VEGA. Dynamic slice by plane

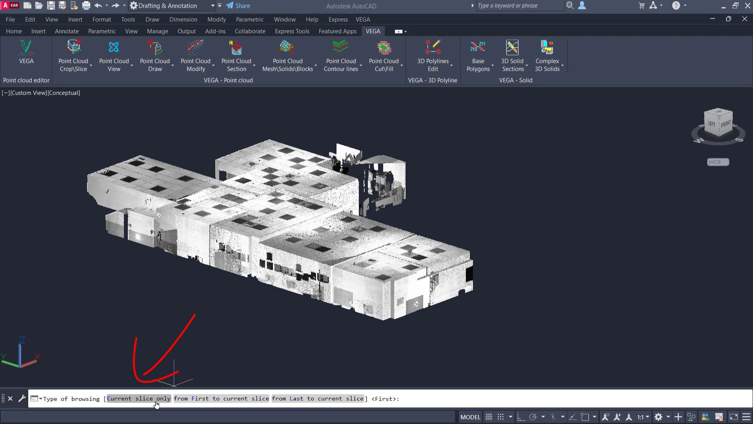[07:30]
This option allows us to see only one slice. The jam thickness that we talked about. Let's look at our building from above.
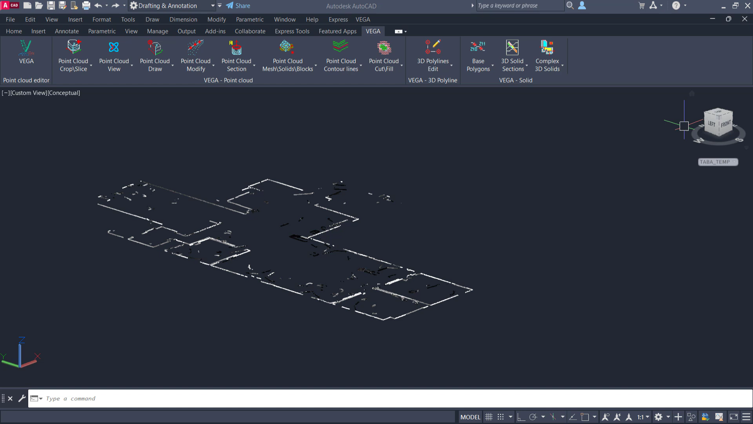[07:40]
To make it easier to see, let's change the object color to see the building more clearly.
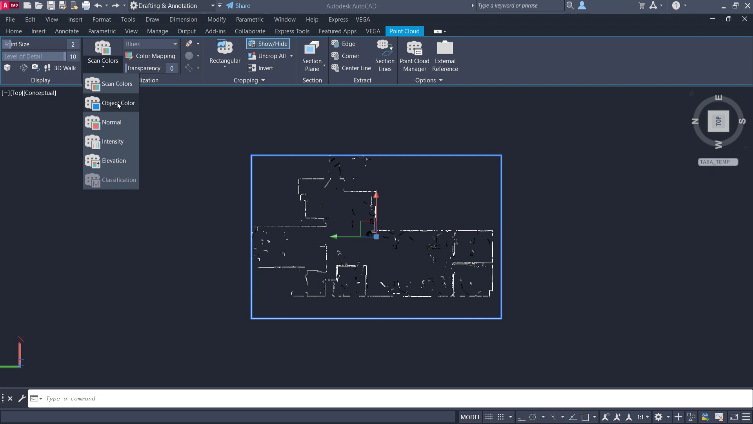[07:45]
Look how the browse point cloud works now.
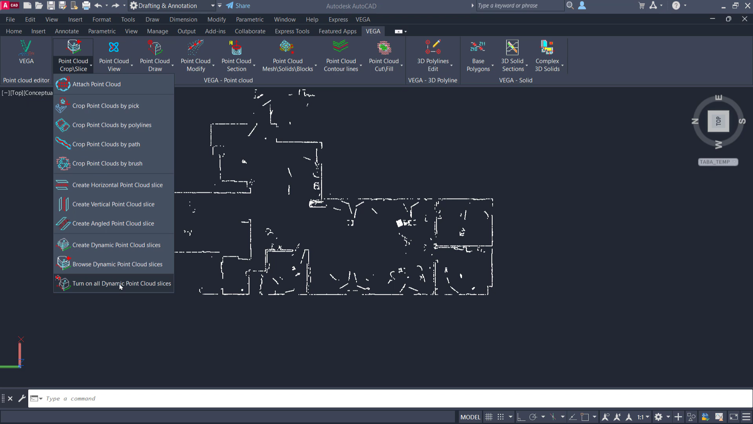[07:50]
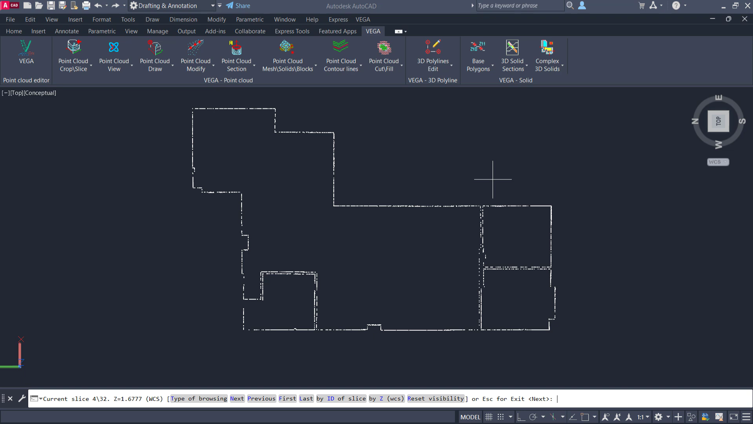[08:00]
We find the slice we need, and we can start drawing the plan of the building. We will use the polyline by point cloud command to draw it.
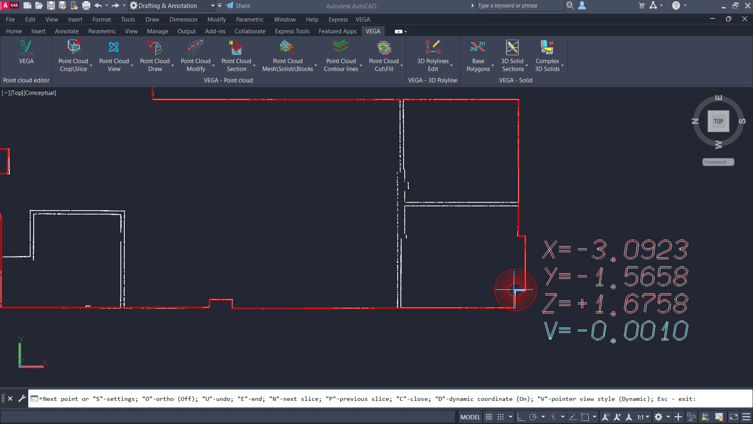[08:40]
If we look from the side, we can see that at the level of the slice we have chosen, we have drawn the contour of the building.